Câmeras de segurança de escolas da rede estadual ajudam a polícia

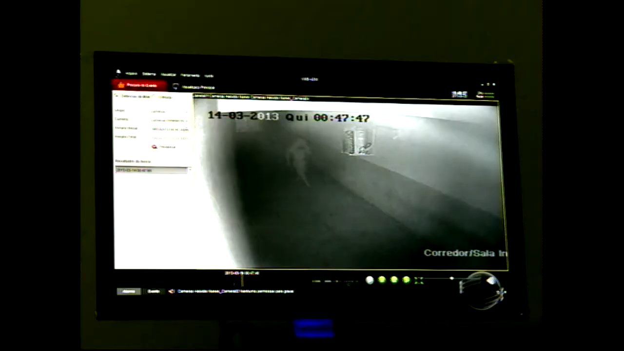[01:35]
Nestas imagens gravadas na escola, um homem armado com uma faca fica quase duas horas no prédio.